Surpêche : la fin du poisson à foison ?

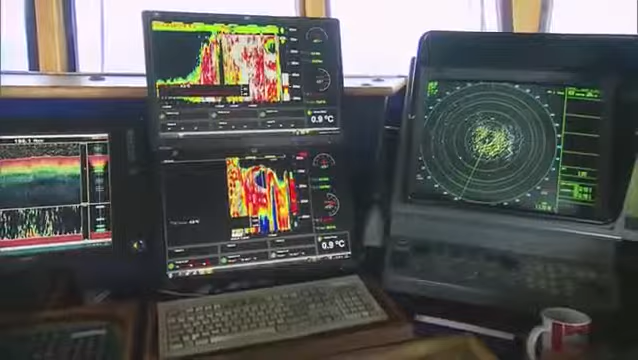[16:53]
La navigation moderne est au petit chalutier romantique
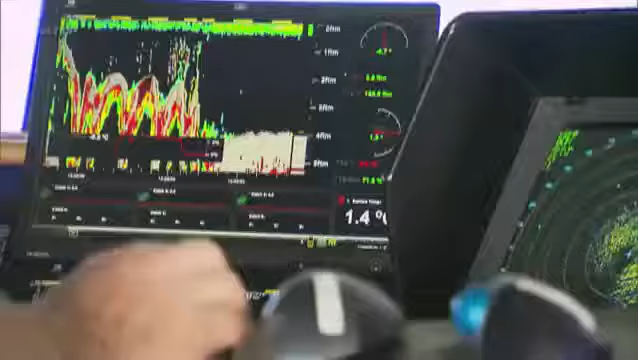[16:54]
ce que les installations d'engraissement de port sont aux fermes idylliques.
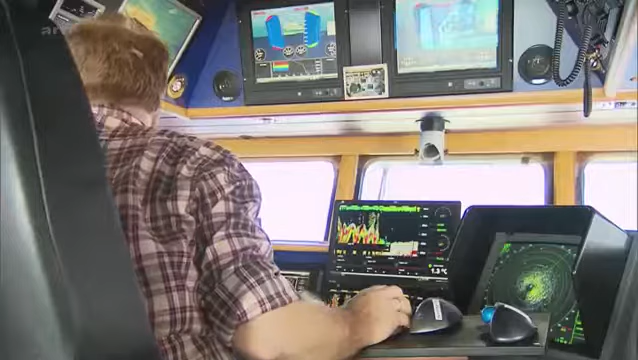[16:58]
Ici, la pêche est high-tech jusque dans les moindres détails.
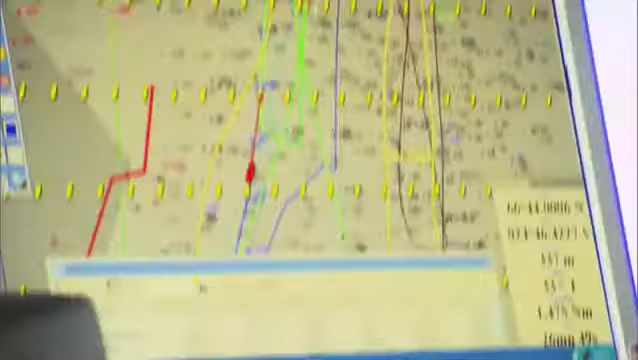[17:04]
Les bateaux sont équipés d'un véritable arsenal technologique où les GPS côtoient les sonars.
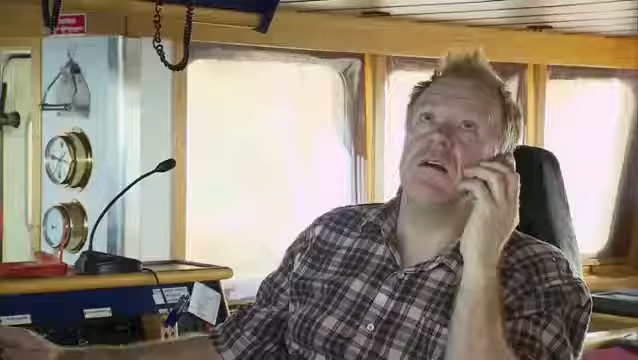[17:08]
Avec un seul filet, le capitaine Gunnason peut remonter jusqu'à 30 tonnes de poissons. C'est plus qu'un petit chalutier en une saison.
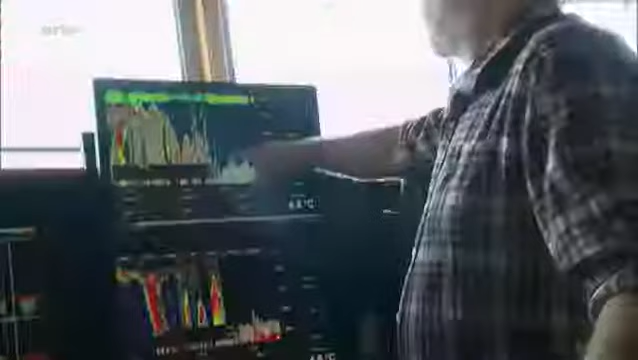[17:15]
Ça, ça peut être du poisson, ici en vert.
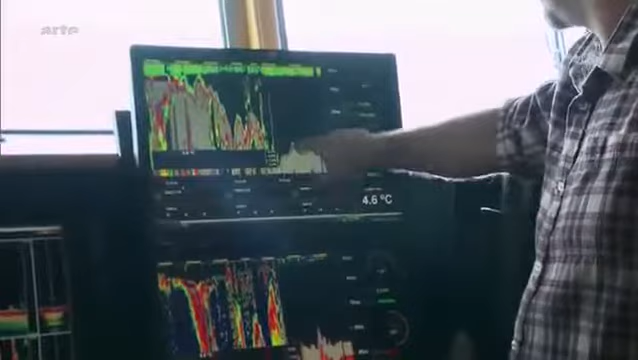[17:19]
On screen: water 4.6°C
Et là aussi en jaune, ça peut être du poisson.